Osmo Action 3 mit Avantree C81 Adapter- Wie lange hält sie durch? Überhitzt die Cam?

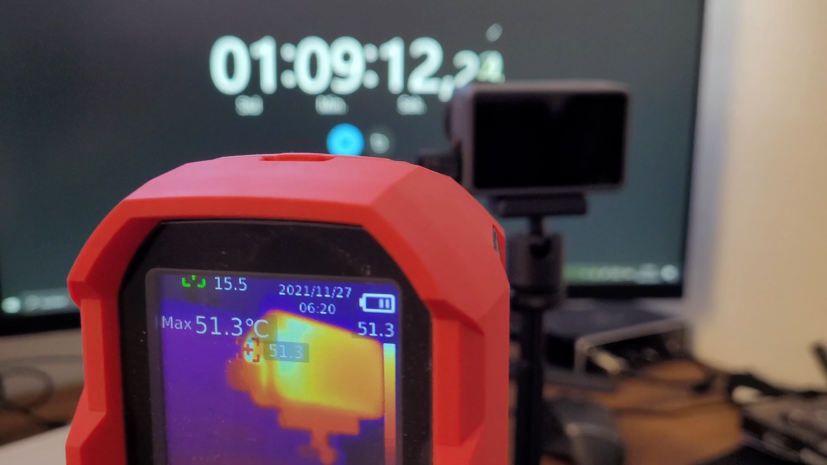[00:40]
On screen: max 51.3°C
sagen wir halten noch etwa so 20 minuten aus und das ist bei
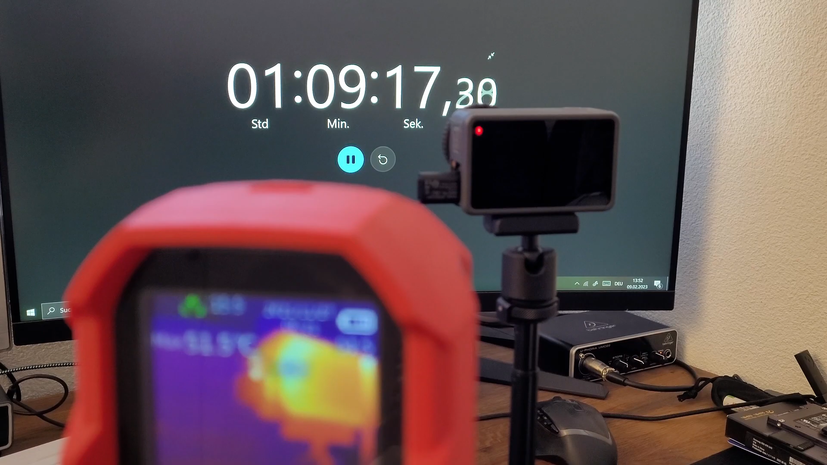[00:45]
4k 60 fps rocksteady und alle anderen einstellungen abgebaut also ist jetzt schon ziemlich beeindruckend
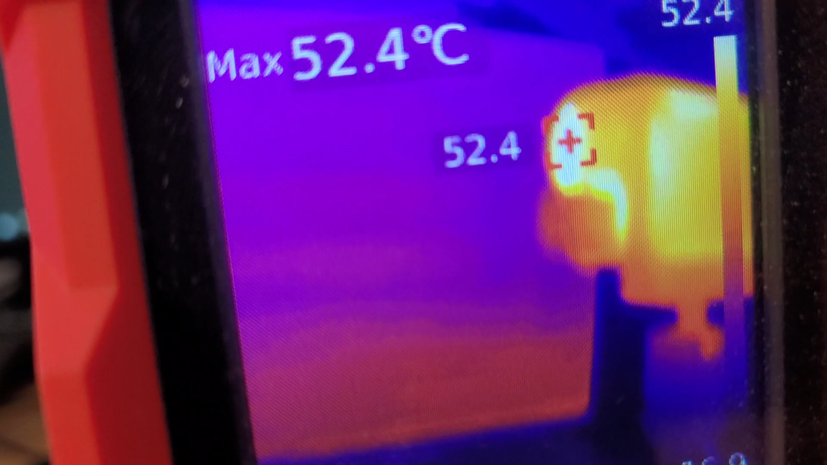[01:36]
On screen: max 52.4°C
interessant ist dass der heißeste teil von der kamera die linse vorne ist
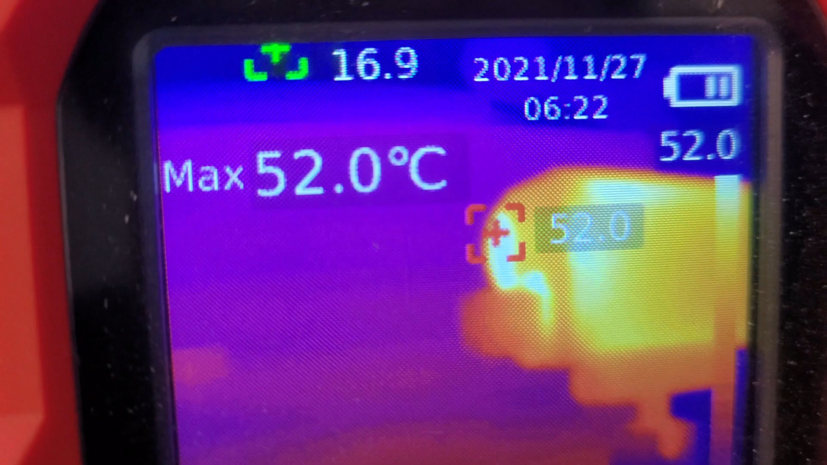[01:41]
On screen: max 52.0°C
also es wird viel temperatur über die linse abgeführt